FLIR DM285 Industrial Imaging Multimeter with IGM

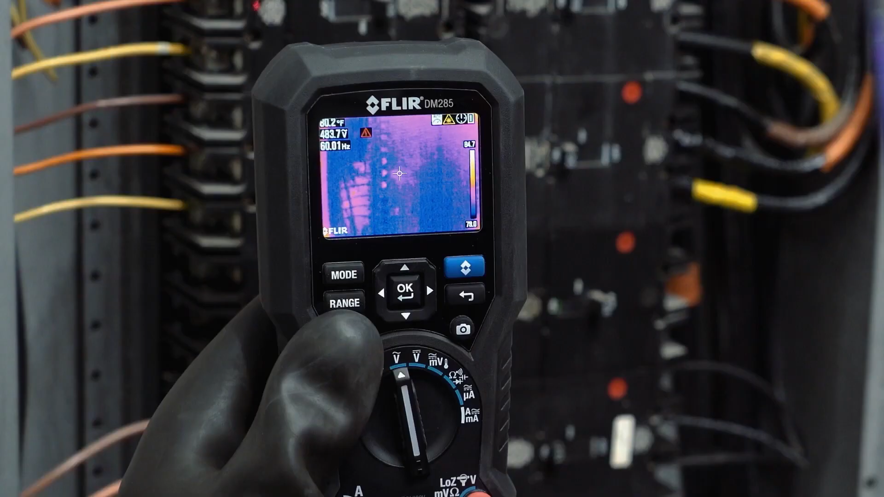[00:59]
Then, scan for hazards without direct contact, target the trouble spot with the built-in laser,